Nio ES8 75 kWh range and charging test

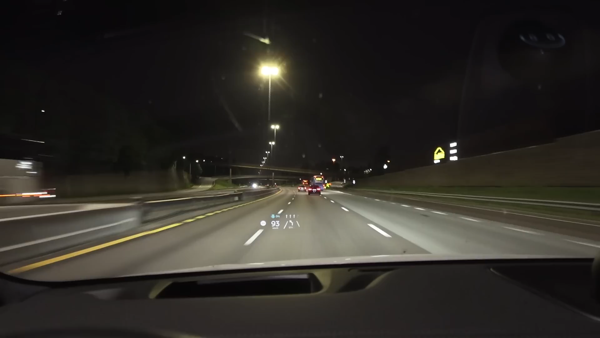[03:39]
okay i just tried to find lanes we are now in arnabru and over here we have 80 battery left